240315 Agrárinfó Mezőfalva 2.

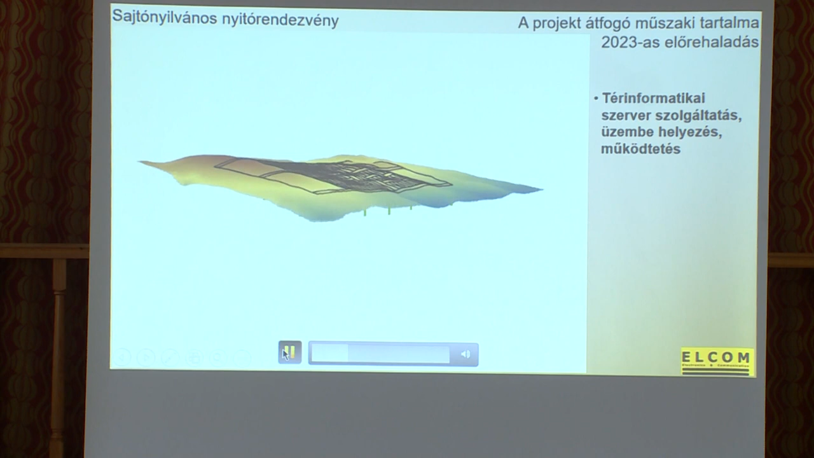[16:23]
És nézzük meg ezeket a húzsa zöld vonalakat, ami nem egyéb, mint azok a mérőszundák, amiket elhelyeztünk a felszín alatt.